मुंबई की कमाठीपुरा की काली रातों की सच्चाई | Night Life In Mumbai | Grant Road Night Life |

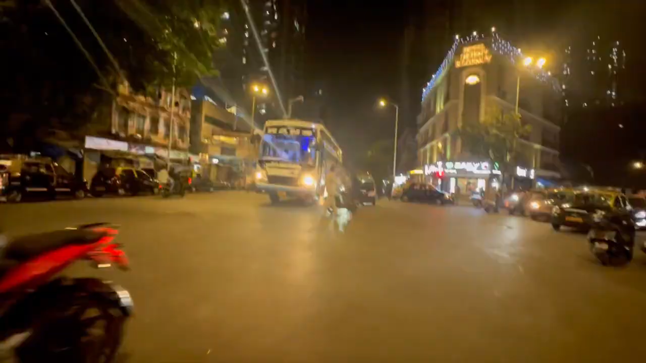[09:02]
रात में कितनी ज़्यादा क्राउड है यहाँ पर,
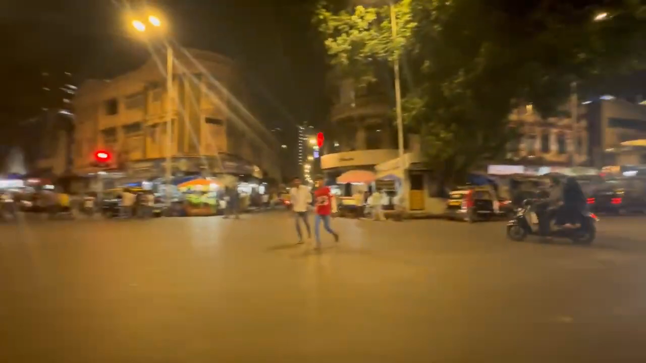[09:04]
आम पब्लिक किस तरह से अपना रहती है, अपना काम करती है,
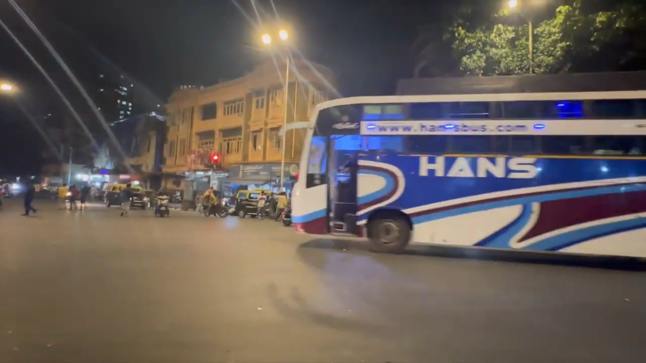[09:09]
क्योंकि बहुत सारे लोग ये जानना चाहते हैं कि मुंबई में लोगों की नाइट लाइफ कैसी चलती है।
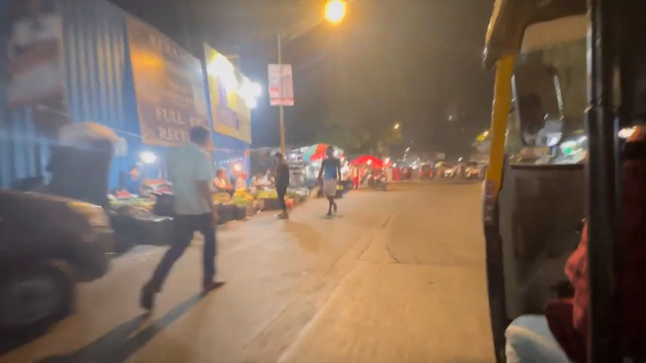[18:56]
तो ऐसा ना करीब 12 एक बजे तक ये सभी दुकानें खुली रहती हैं और कहीं कहीं तो पूरी रात खुली रहती है।